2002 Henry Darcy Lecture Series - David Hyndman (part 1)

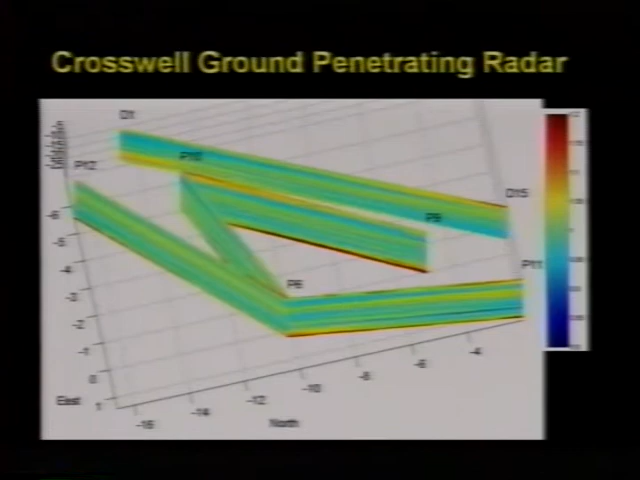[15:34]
So we're imaging electromagnetic wave velocity using tomography. And one thing you might wonder is, does this have any correlation to subsurface properties? We'd love it if we could just convert this into hydraulic conductivity. Well, it turns out that's not possible with this.